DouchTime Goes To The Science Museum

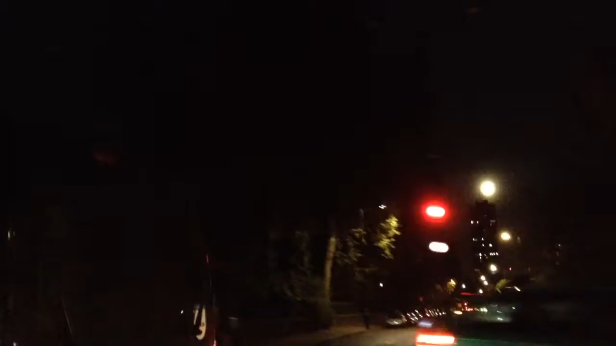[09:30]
Oh, look, there it is. Look, the moon's there. It's a moon! It's a moon in the sky. It's not like the baboon is living on the sky. That is a moon in the sky right there, behind the trees.